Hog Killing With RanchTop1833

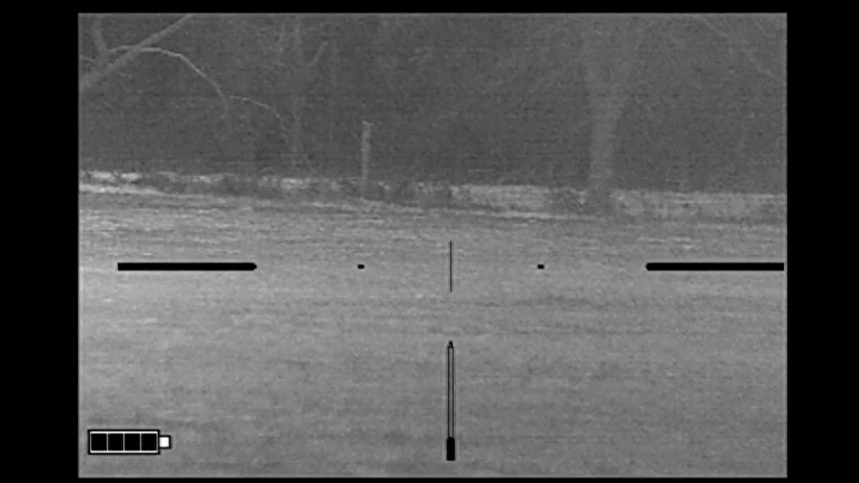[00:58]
He estimated about 200 yards or so and I'm going to guess we moved seven or eight times.
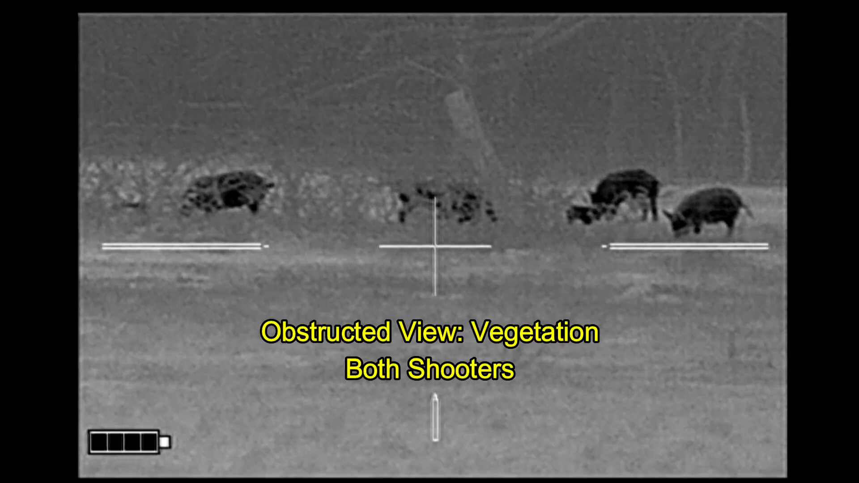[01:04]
We had continuous problems with various obstructions. There's even a little ridge that's between us and the hogs.
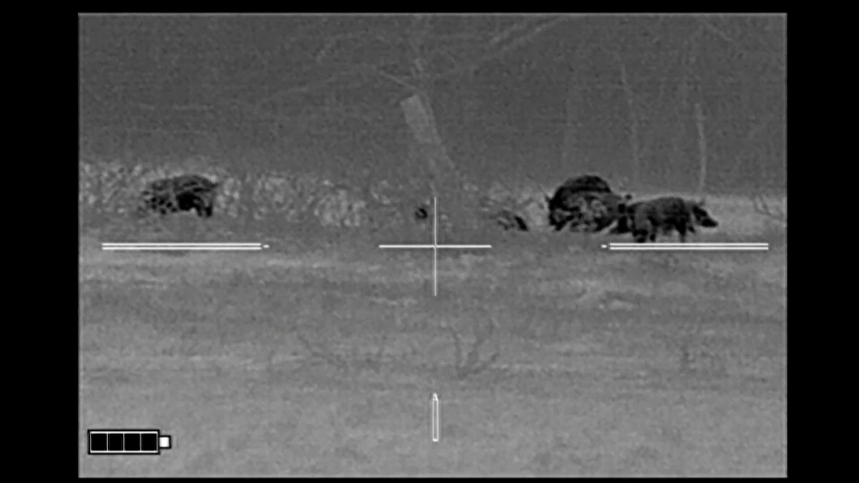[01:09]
There's actually a low point with a small pond there and so we're moving closer in order to get a better view down into that area.
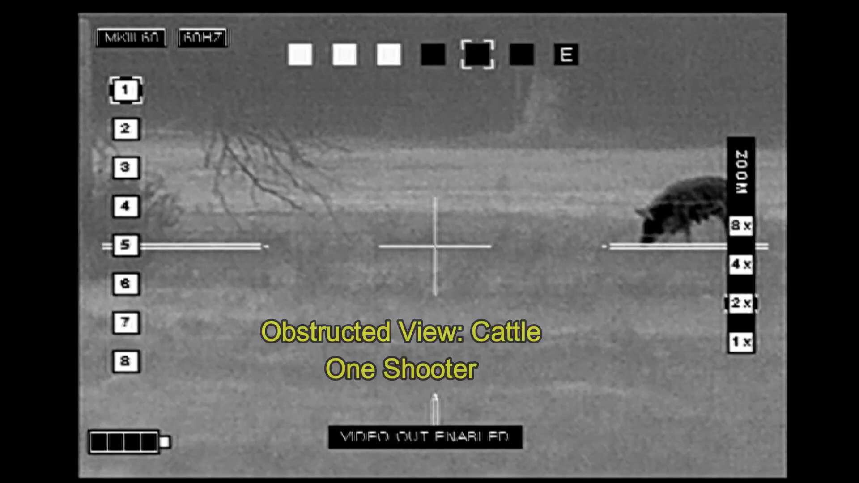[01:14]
We've got cattle continually moving through our area.
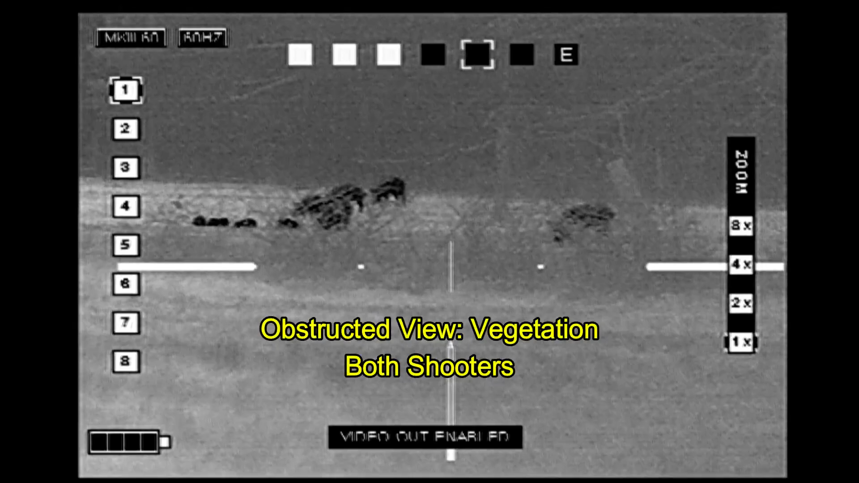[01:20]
We've got brush in the way and the pigs are on the move as well.
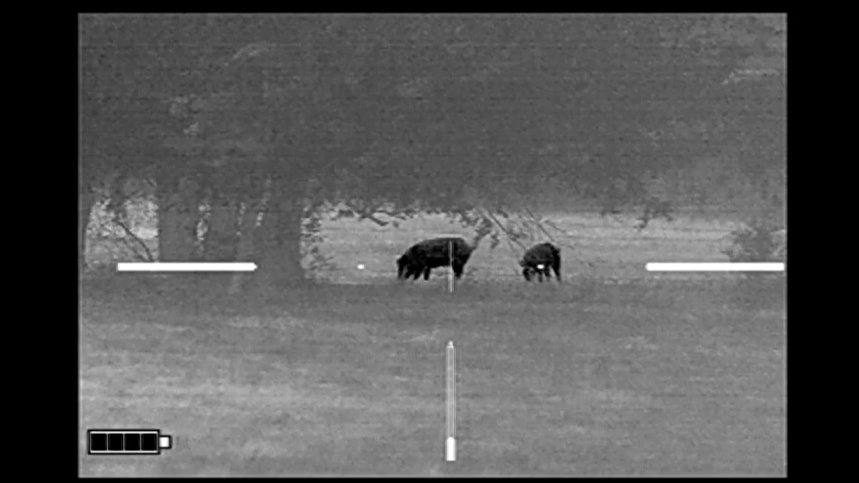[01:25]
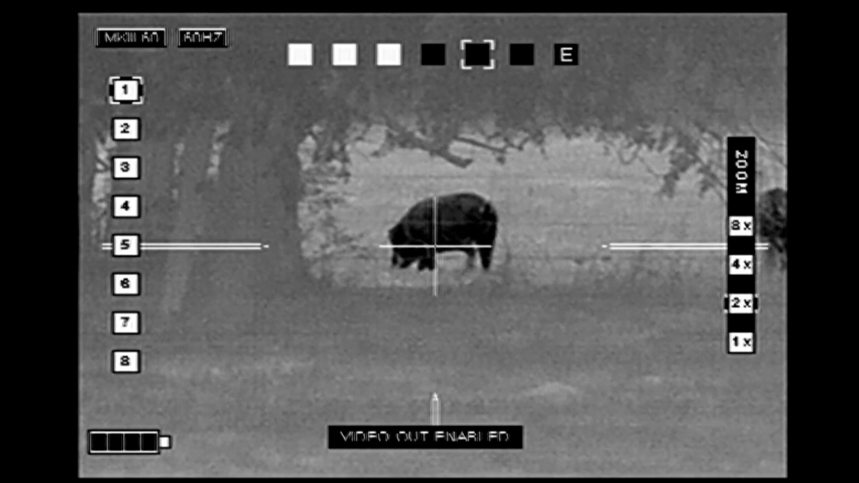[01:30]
We decide how to get lined up who's going to take what pig.
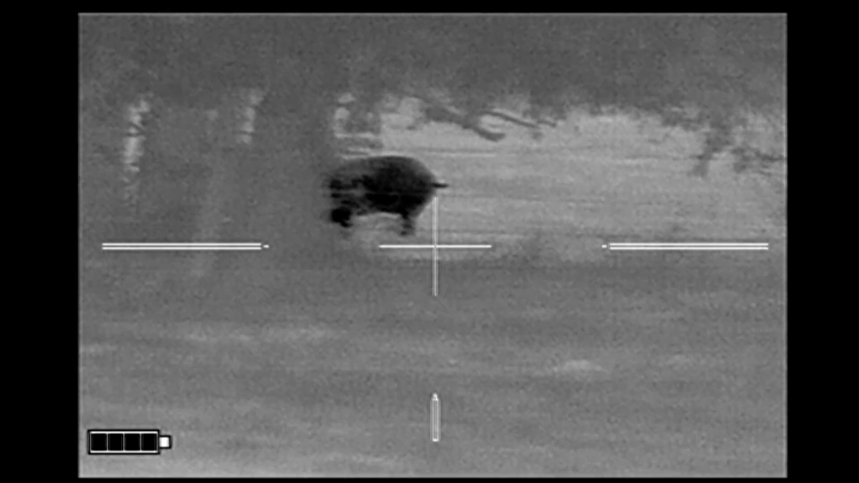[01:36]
Can you see the one on the left, the big fat one? Yep.
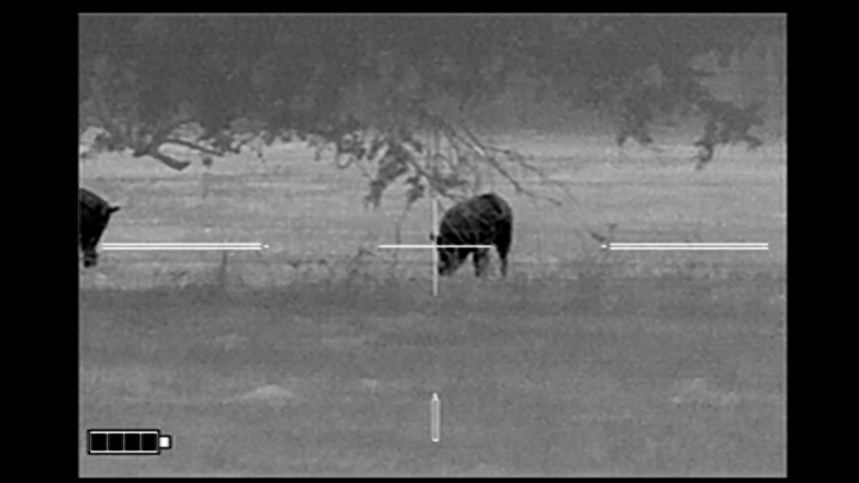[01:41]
You take the big fat one, I'll take the one on the right.
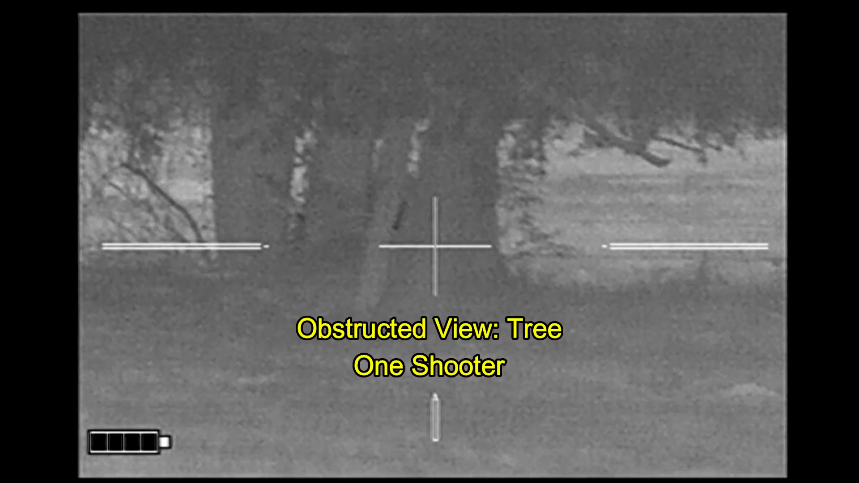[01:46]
We have a great plan and then his hog moves behind the trees. So they move again.
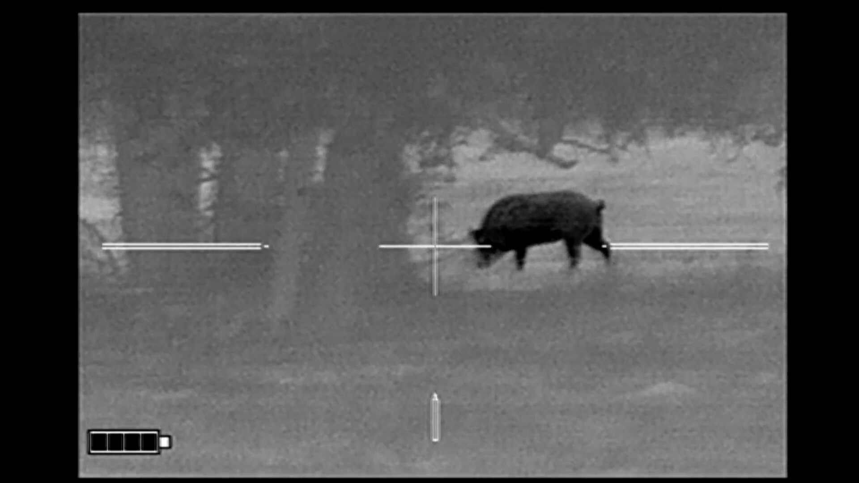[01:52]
Nope, mine's behind the tree. Mine's behind the tree. And the dance continues. Hold on.
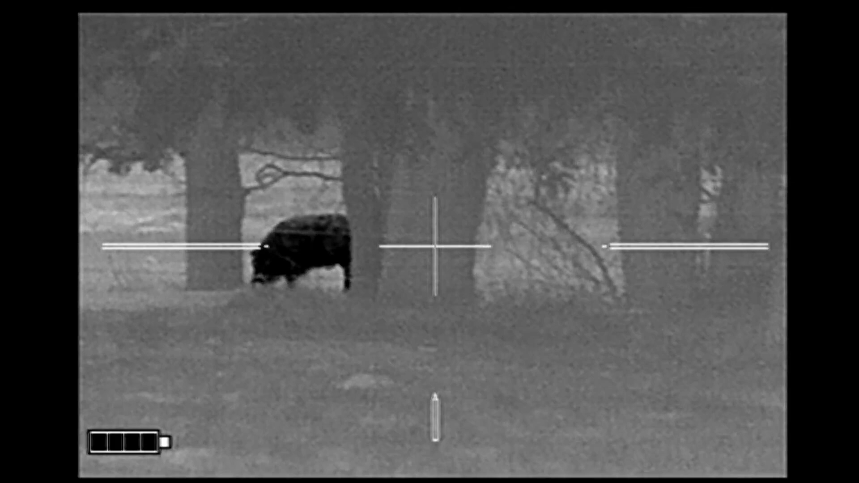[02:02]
You stay on the big fat one. I got a butt.
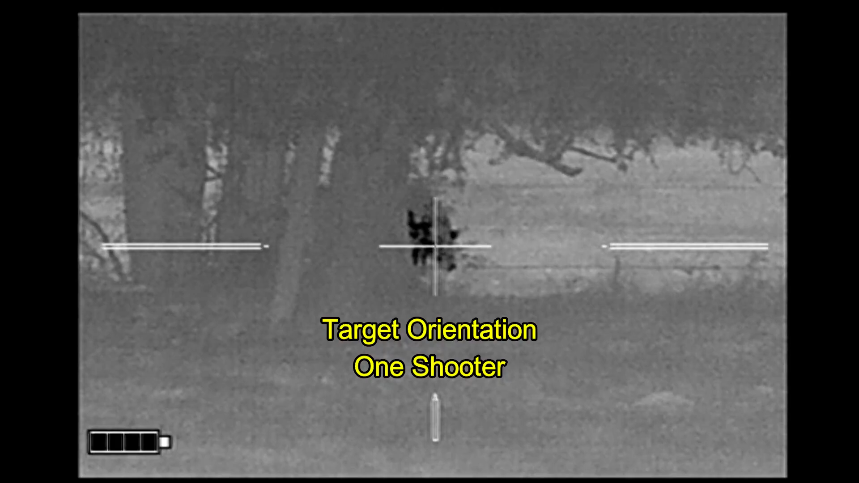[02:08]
So I'm using custom reloads of Dallas,
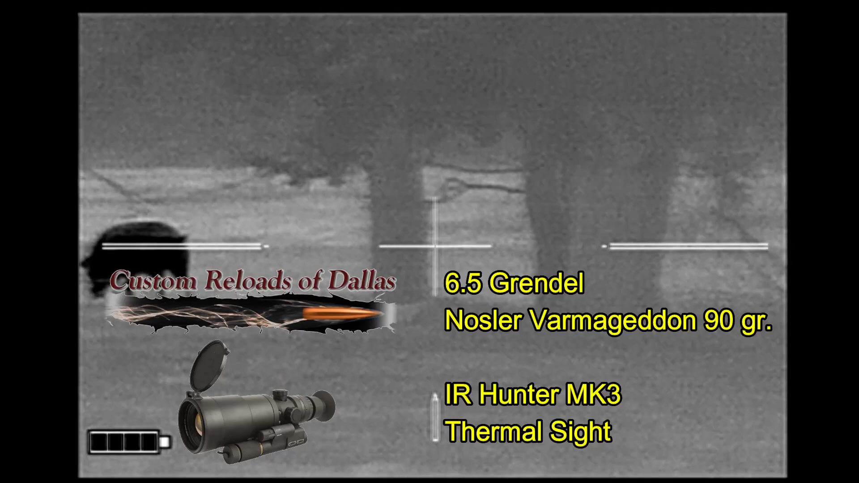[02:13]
an Osler of Armageddon ammunition, and an Iron Hunter Mark III thermal scope.
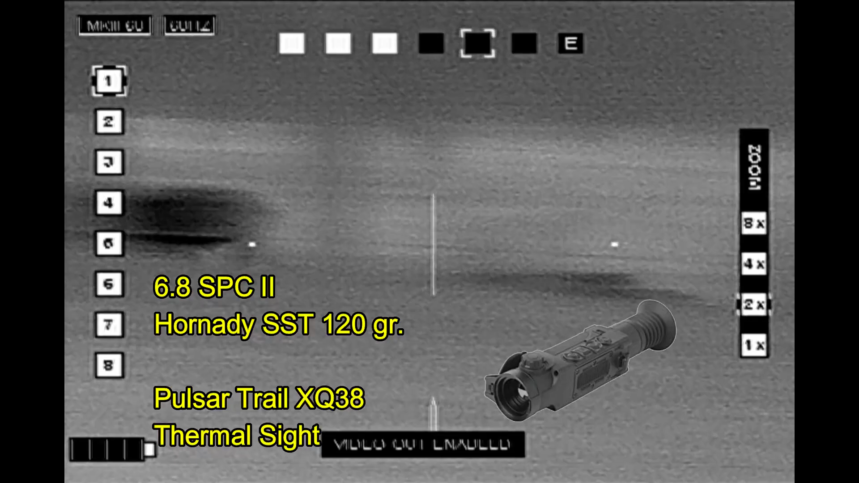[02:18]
And my partner's using Hornady SST 120 grain ammo with the Pulsar Trail XQ38 thermal sight.
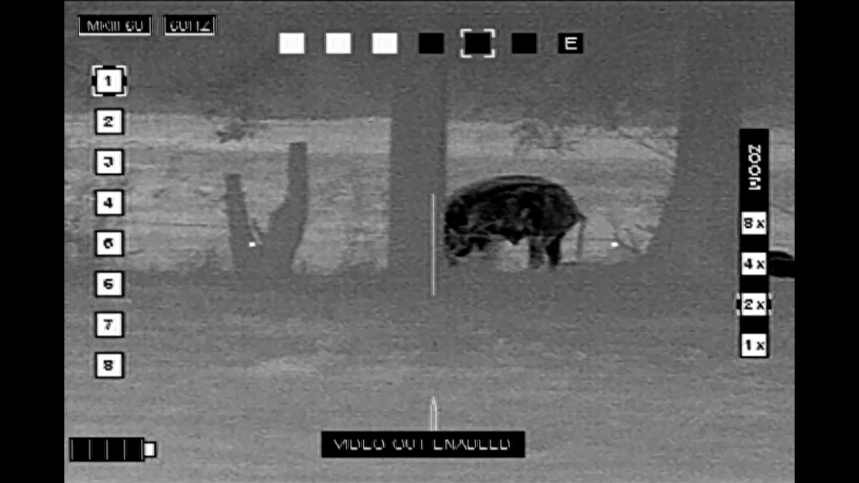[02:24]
I'll post a link to his video at the end of mine. You got the bore? Yep.
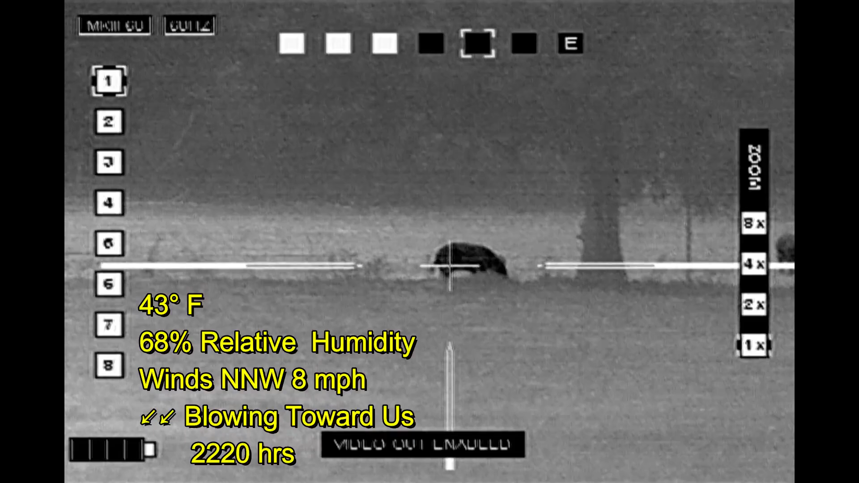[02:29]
Wind's not a problem for us. We're just getting set up to shoot here.
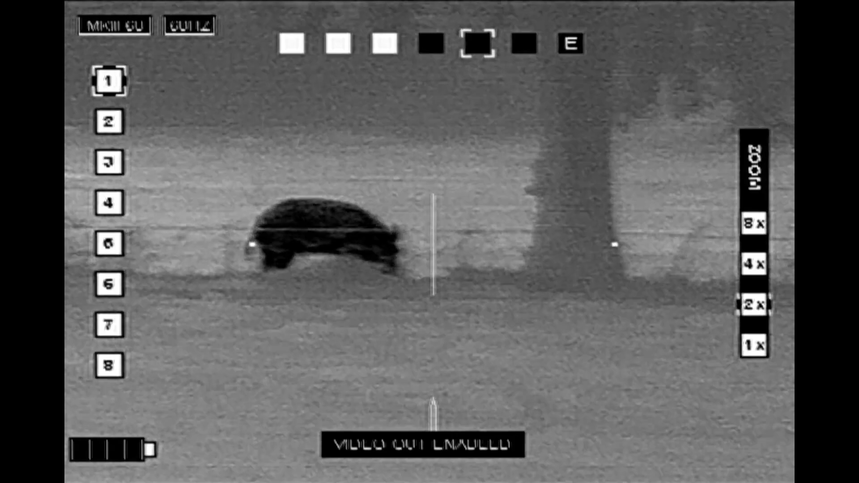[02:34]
We cannot pan to the left because of the house and barn off to the left.
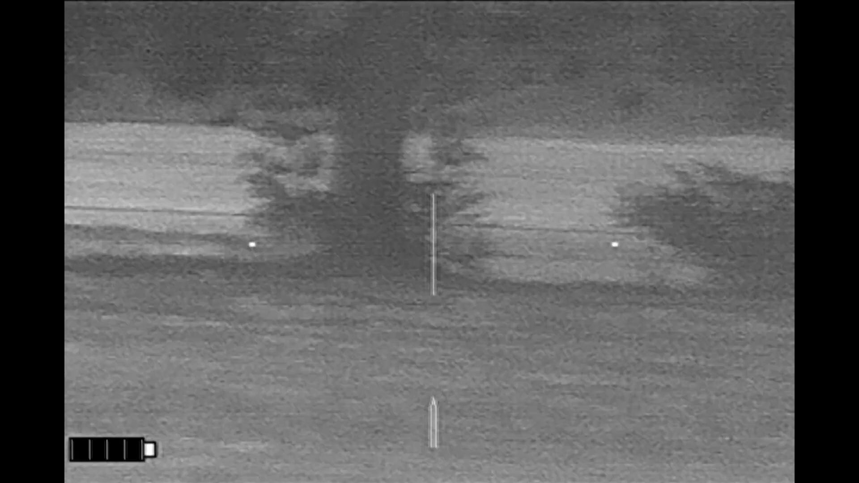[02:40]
So hog's going to the right or towards the back. We're good to go.
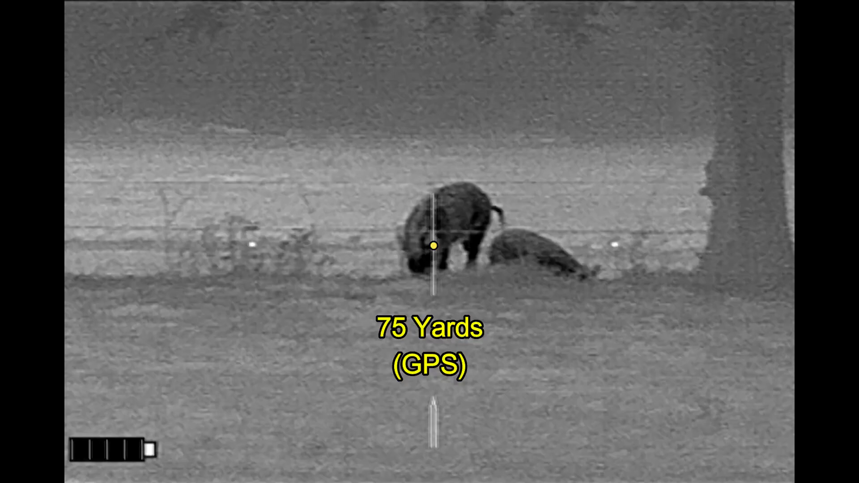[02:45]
Three, two, one. Both hogs go down.